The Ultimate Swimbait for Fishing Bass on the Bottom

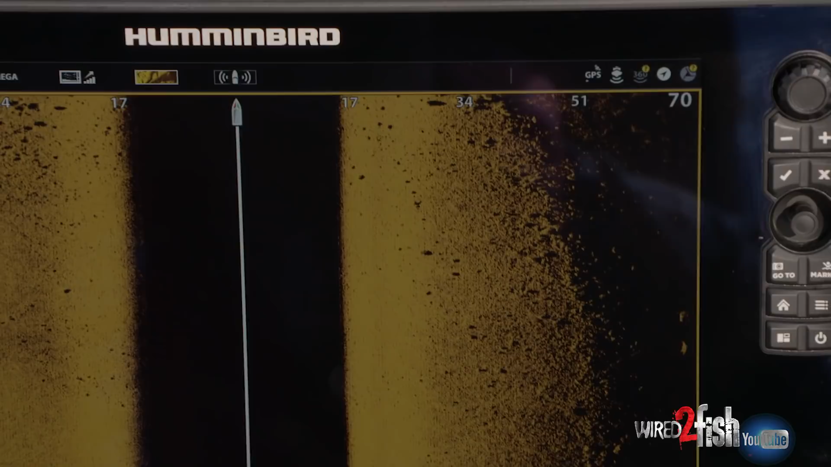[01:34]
rock point that stuck out further than these weeds and after trolling over it I saw there's a little drop off
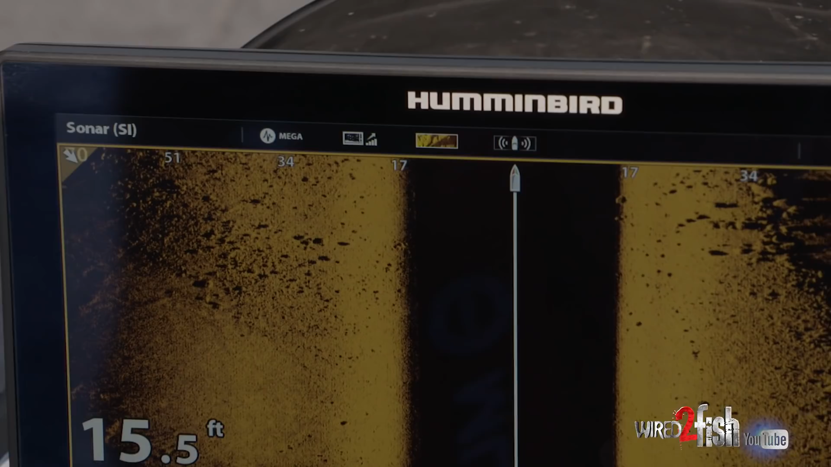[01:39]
On screen: depth 15.5 ft
on it and there's a bunch of little isolated rocks but I know there's bait fish in the area so I tied on this